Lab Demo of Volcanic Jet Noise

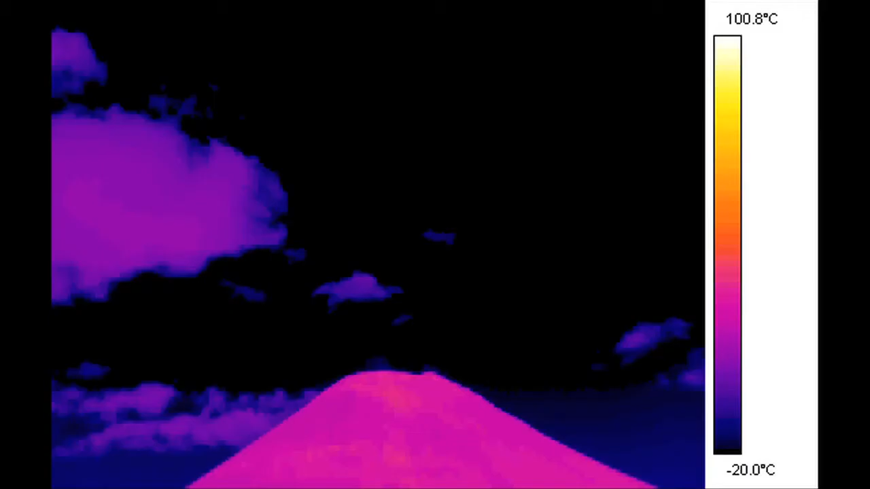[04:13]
On screen: scale top 100.8°C, scale bottom -20.0°C
The larger size of volcanic jets during eruptions,
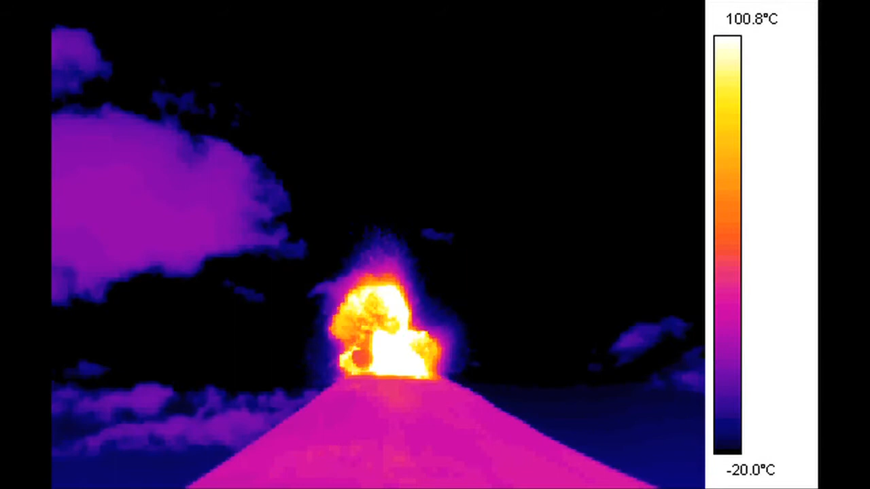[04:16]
On screen: scale top 100.8°C, scale bottom -20.0°C
up to hundreds of meters in scale, leads to the emission of sound at much lower frequencies, most of it below the range of human hearing.
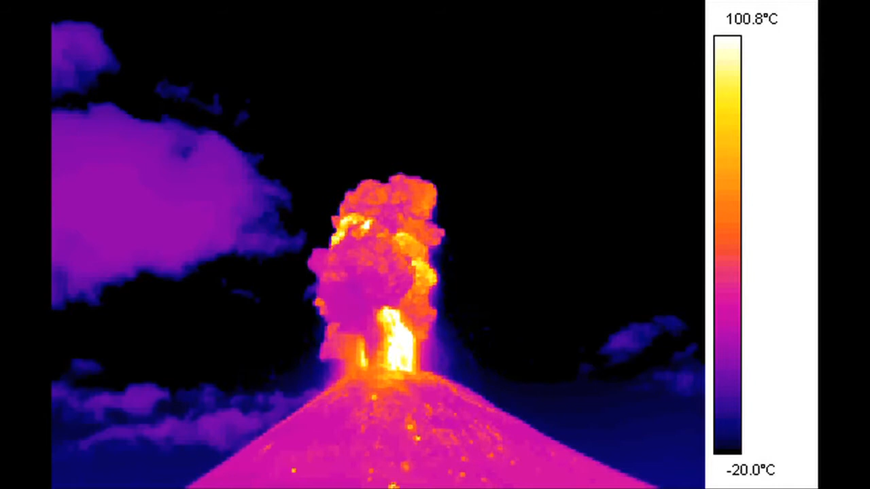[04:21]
On screen: scale top 100.8°C, scale bottom -20.0°C
By recording the infrasound produced in a volcanic jet, we hope to gain vital clues as to what is happening at the vent during violent, explosive eruptions.